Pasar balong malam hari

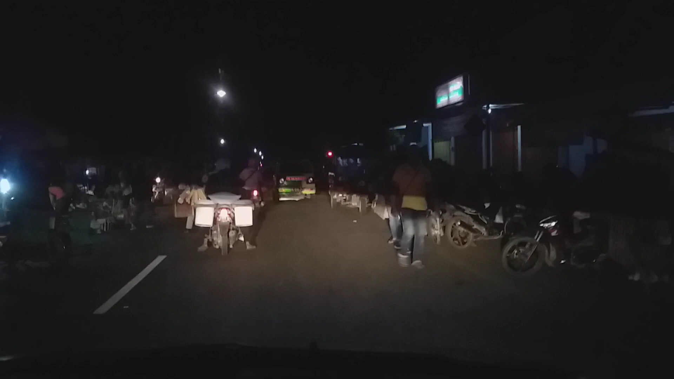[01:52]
Banyak sekali mobil-mobil menurunkan dagangannya, ini bikin macet.
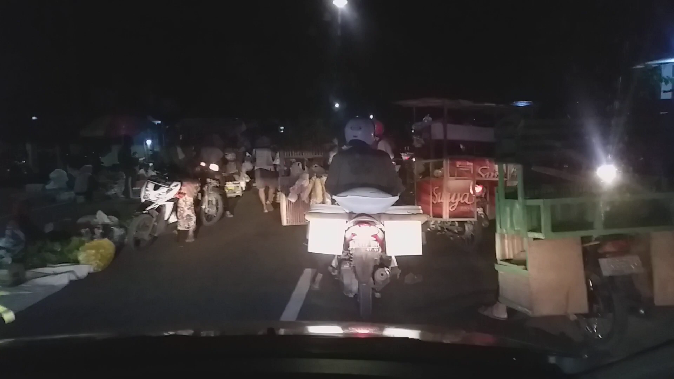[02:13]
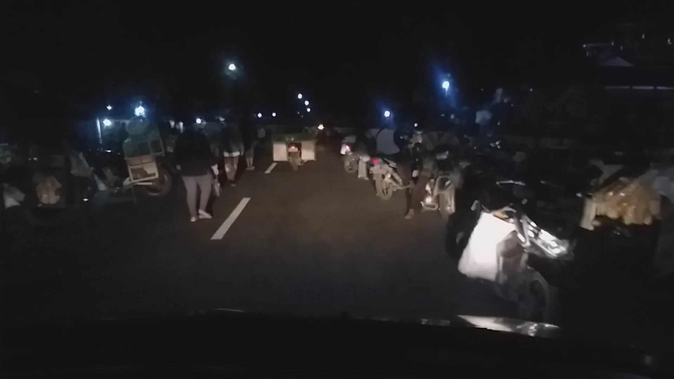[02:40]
Mama ini jalan nggak tahu ada mobil di belakangnya, santai aja.